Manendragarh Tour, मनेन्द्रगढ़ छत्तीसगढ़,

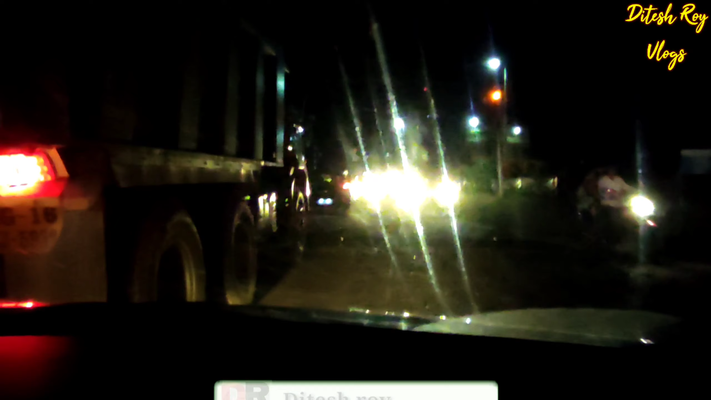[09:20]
अभी हम लोग हो चुका रात के 7:39 और अभी भी हमारा ये फाटक बंद है, तो जैसे ही मैं पहुंचा हूं तो खुला, और अभी हम लोग यहां से निकल जाएंगे।